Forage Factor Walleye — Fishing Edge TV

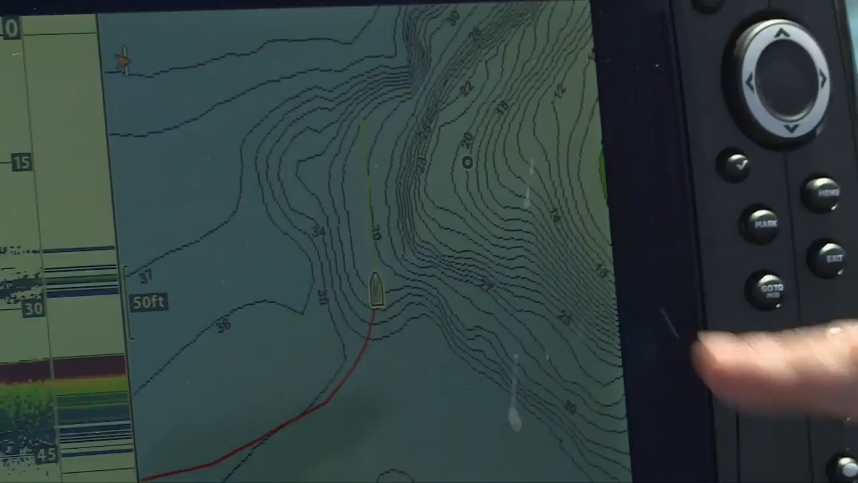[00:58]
We'll get bit right there, right on that hard bottom transition.
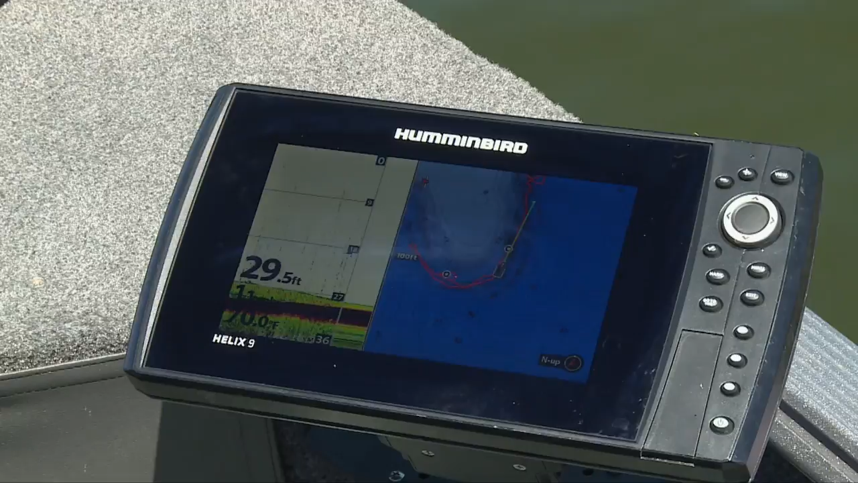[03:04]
On screen: depth 29.5 ft
See, as soon as I start coming a little bit shallower, I hit 28 feet and it's hard bottom. That's the silt, and then there's the hard bottom, soft bottom transition. The interesting thing is when you look at this hard to soft bottom transition, it goes around every underwater structure,
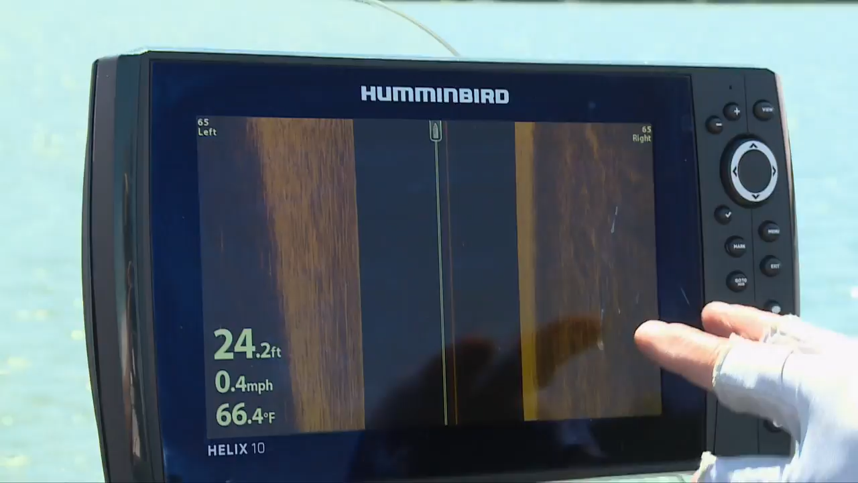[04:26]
On screen: depth 24.2 ft, water 66.4°F, speed 0.4 mph
In this particular case, this is actually side imagery, and you can see where the hard bottom is this lighter colored on to the left of the boat,
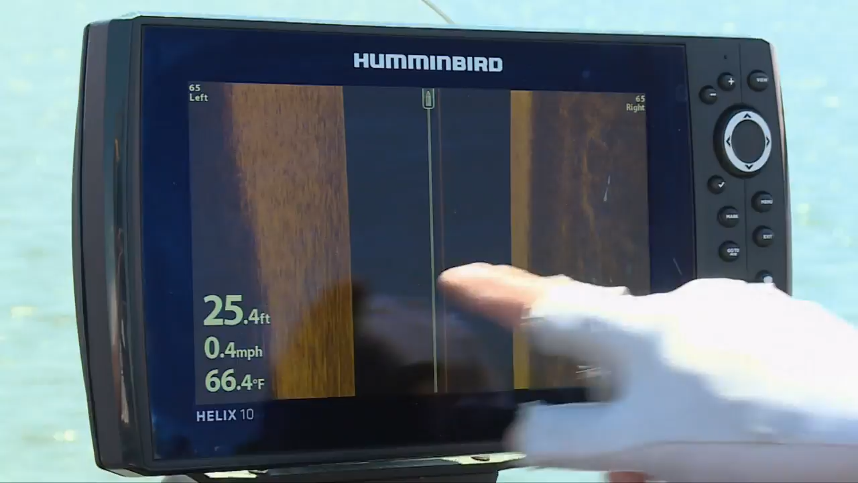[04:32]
On screen: depth 25.4 ft, water 66.4°F, speed 0.4 mph
about up to 30 or 40 feet, and then it transitioned to the soft bottom mud,
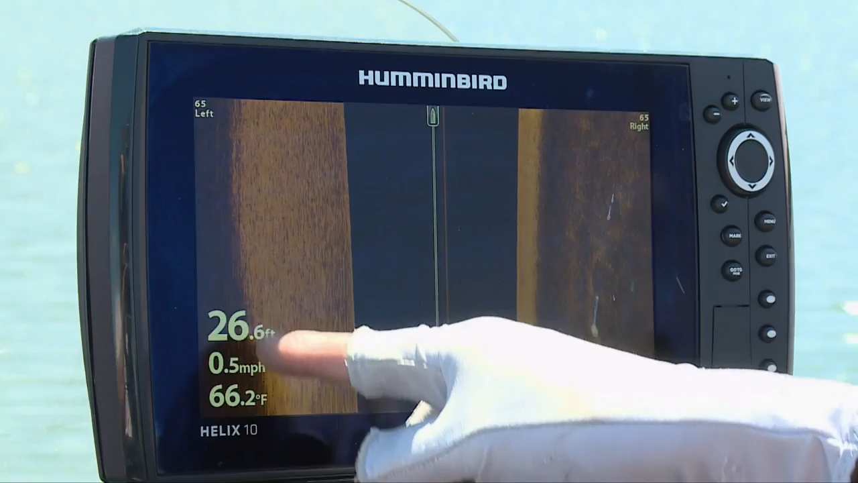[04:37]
On screen: depth 26.6 ft, water 66.2°F, speed 0.5 mph
which is this darker band right here and to the left of the boat.
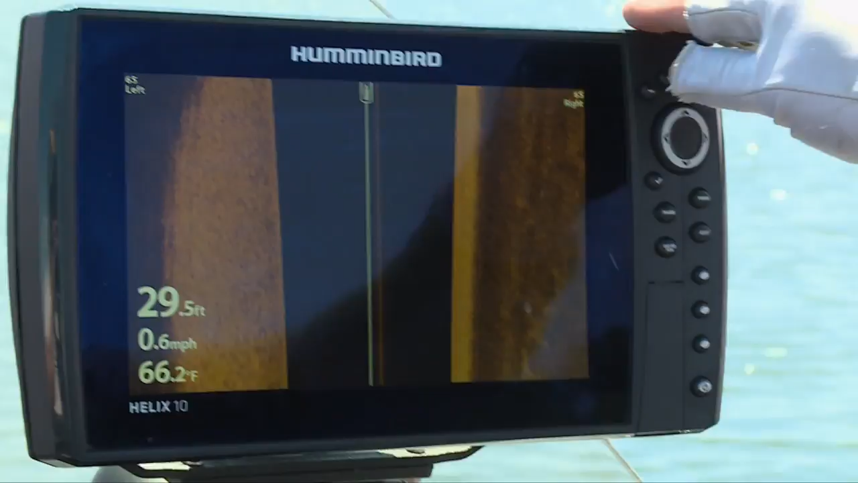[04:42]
On screen: depth 29.5 ft, water 66.2°F, speed 0.6 mph
But it really gives you a very good view. Look at that right there.
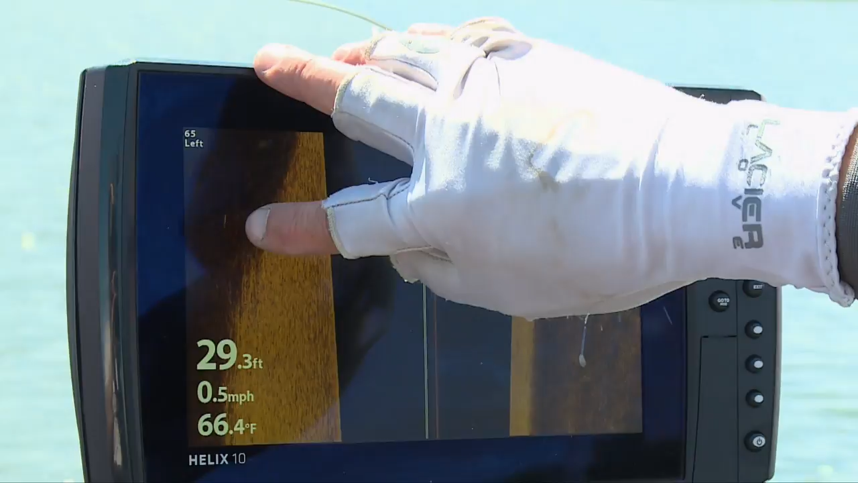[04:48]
On screen: depth 29.3 ft, water 66.4°F, speed 0.5 mph
You see that's probably a walleye that's actually out in the soft mud right there. That's one thing you get in the softer bottom.
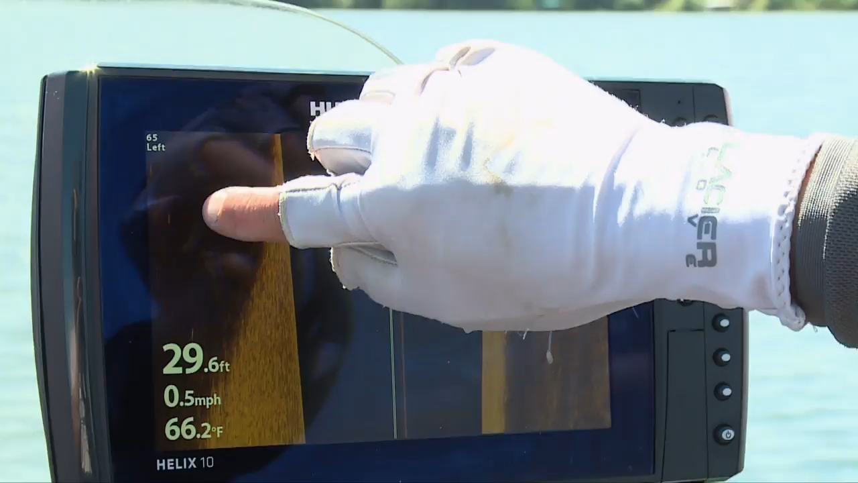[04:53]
On screen: depth 29.6 ft, water 66.2°F, speed 0.5 mph
There's another, there's some more out here, right here to the left, Al. Yeah. Right out this way, there's They're more. Out on there's the mud. Walleyes actually out on the mud itself. I got him. Good one. I got to spot lock it again, James.
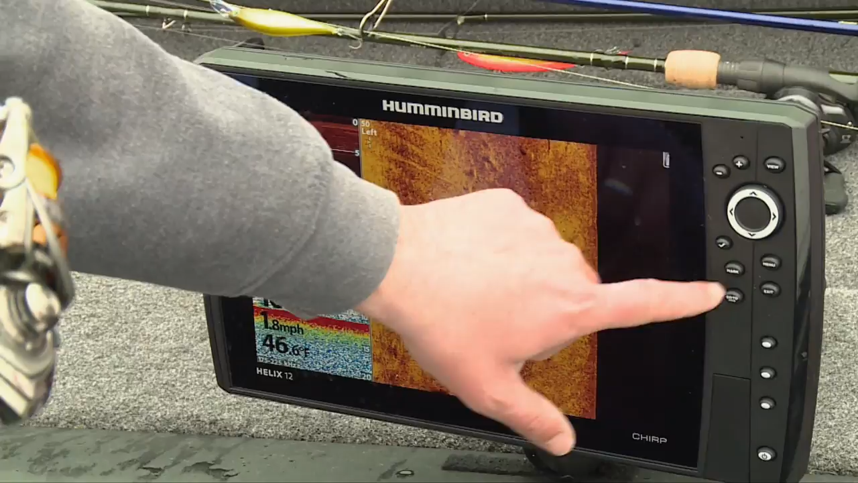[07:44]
On screen: speed 1.8 mph
In a nutshell, the amount of data a chirp sonar fish finder interprets and displays is far more than a single frequency traditional sonar.
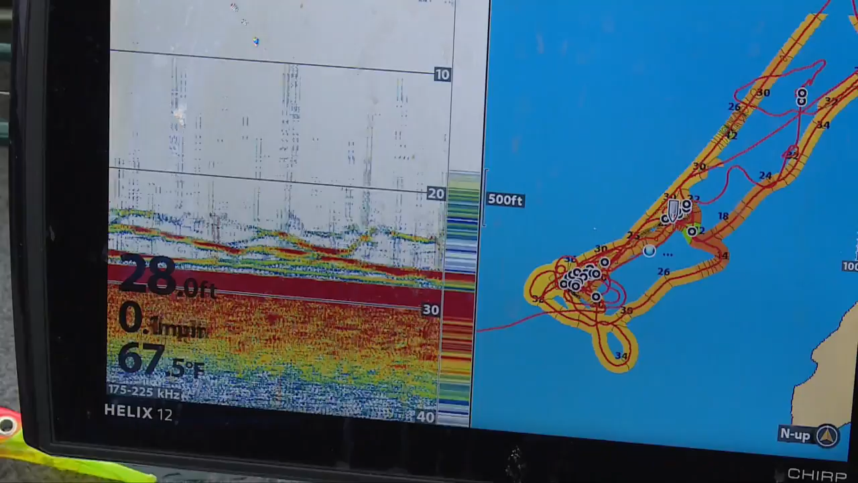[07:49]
On screen: depth 28.0 ft, water 67.5°F
Here are some of the key benefits we've seen using chirp.
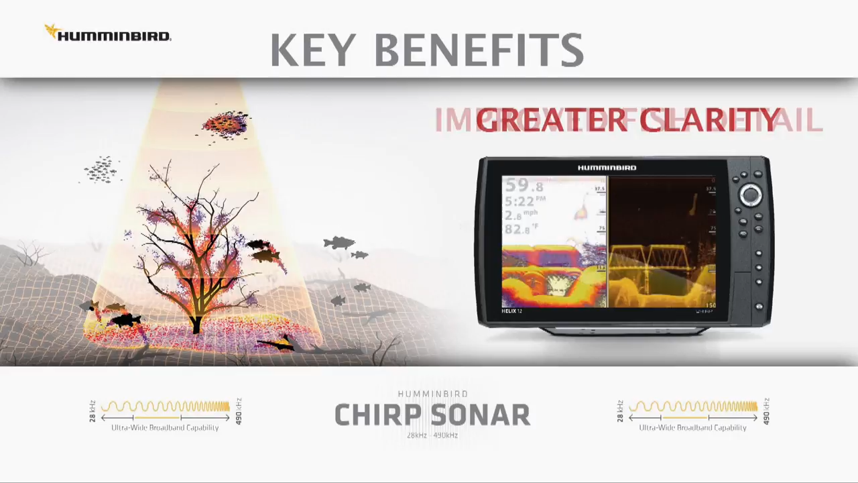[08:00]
of the water column with better definition of schools of bait fish and game fish. Number two, chirp has incredible target separation and reveals bottom-hugging fish,
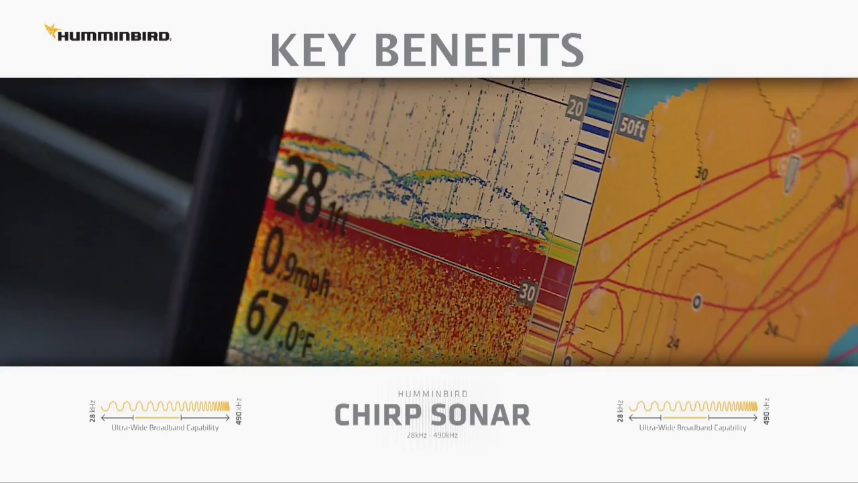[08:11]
On screen: water 67.0°F, speed 0.9 mph
like we're fishing today over soft mud bottoms.